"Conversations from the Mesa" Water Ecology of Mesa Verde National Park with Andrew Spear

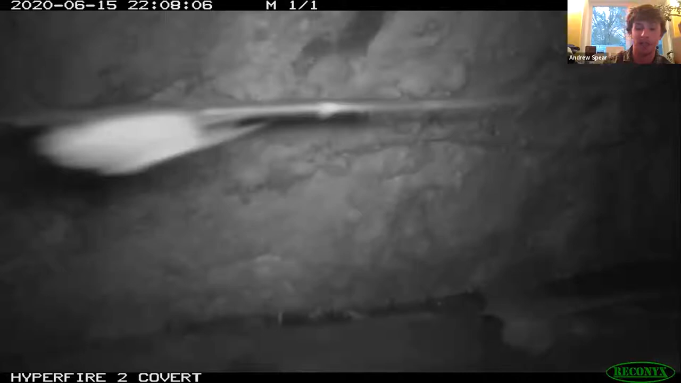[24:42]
This is that treehouse spring, which is in the back of the alcove in Spruce Canyon. Here's two bats flying in. Um, here's a Townsend's big-eared bat, big-eared bat.
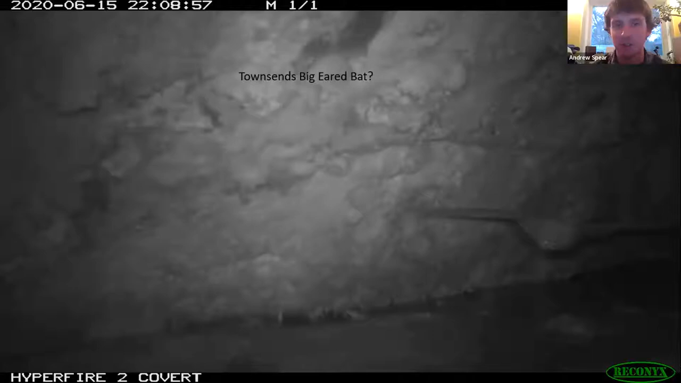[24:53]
I'm not a bat biologist, but it looks like a Townsend's big-eared bat to me. Um, you know, we put out trail cameras for a number of different reasons. And one is to monitor, um, water levels and how much water is in springs. Um, this one I accidentally set up on a motion. And so, um, but I was actually pleasantly surprised to find, um, that the motion was really helpful in, in understanding what was utilizing the spring water. And these bats were visiting every single night.
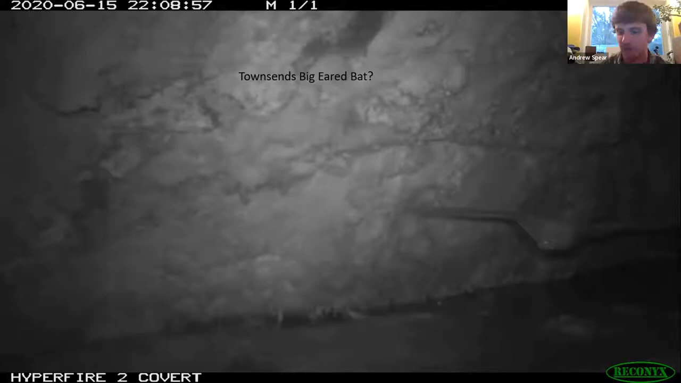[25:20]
Numerous bats, not just the three that I showed. Um, and then, you know, many different small mammals and bird species, including this black-headed gross bee.
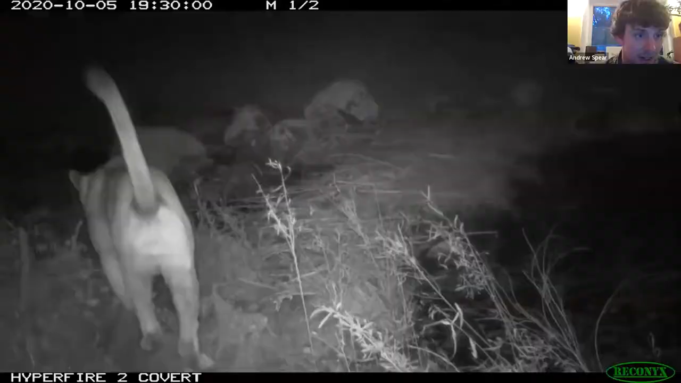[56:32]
Here's a mountain lion. Uh, my friend who is a wildlife biologist told me this is a female mountain lion. And here's another mountain lion, uh, many months later. Um, so, you know, lots of wildlife activity along the river.
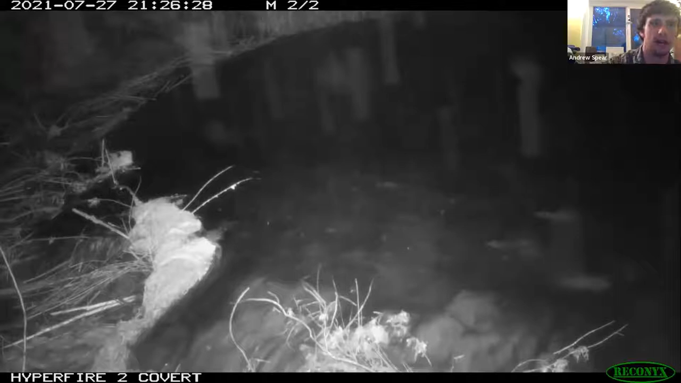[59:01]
And, um, you can see on the bottom in there, that's that side channel, um, that I was talking about. And, uh, you can see how much flow is coming over the beaver dam and emerging into that side channel. And, um, right after that event, you can see beavers, um, we're probably really happy to have a lot of water, um, to, to hang out in. But, um, you know, working on mending the beaver dam and maintaining that dam from any damage lost during that high flow.
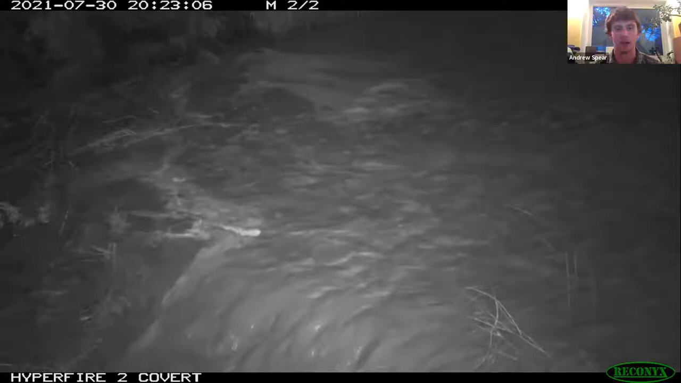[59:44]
And again, just, uh, just heavy flows and really that, that beaver dam's ability to create overbank flows and really send water laterally instead of it being confined into one channel and kind of moving through quickly. Um, this beaver dam is allowing the water to, um,